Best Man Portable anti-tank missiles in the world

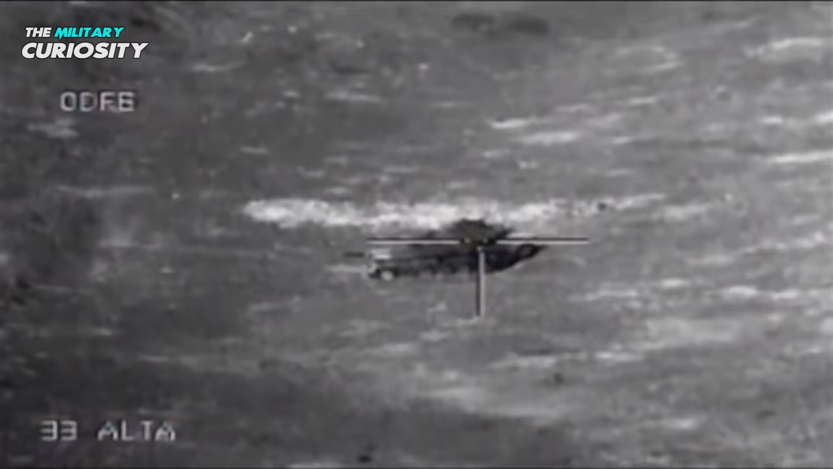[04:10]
Against tanks, this missile remains deadly.
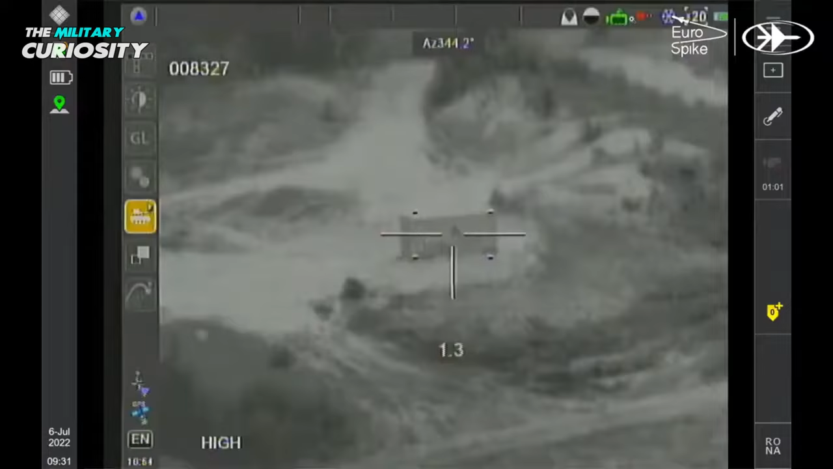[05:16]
When fired from a helicopter, this missile has a range of up to 10 kilometers using a wireless datalink.
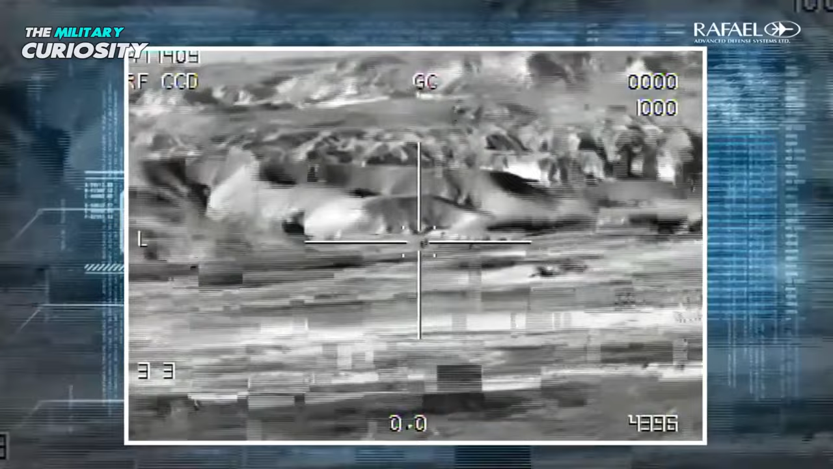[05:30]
It was designed to overcome active protection systems. This missile can attack targets from the top. It can be launched in fire and forget mode, as well as fire observe and update mode.
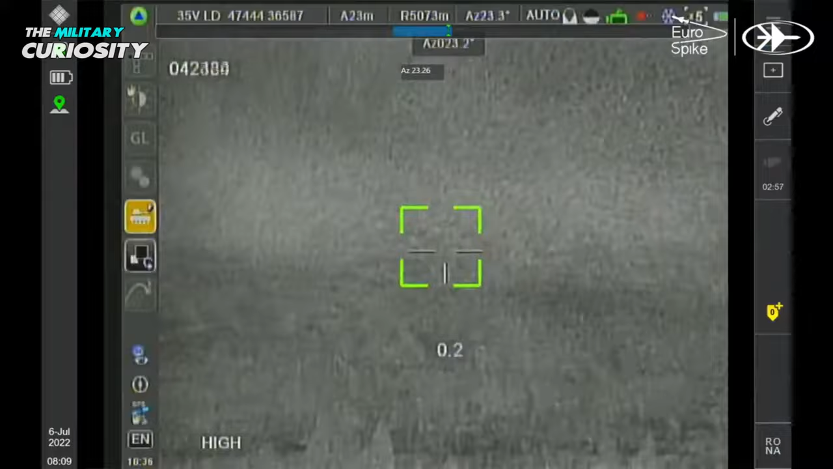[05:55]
An additional option for this missile is a multipurpose explosion warhead that works well against field fortifications, structures, and bunkers.
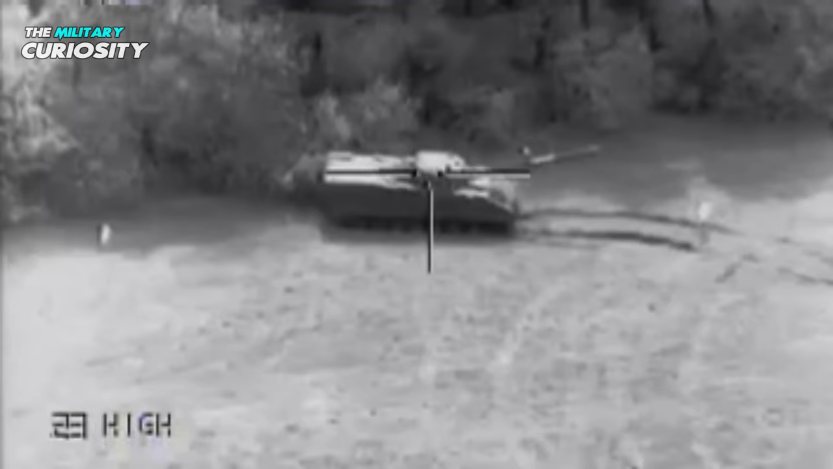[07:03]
It can travel a distance of 4,000 meters and penetrates around 1,000 millimeters of steel armor behind explosive reactive armor. This missile has infrared guidance.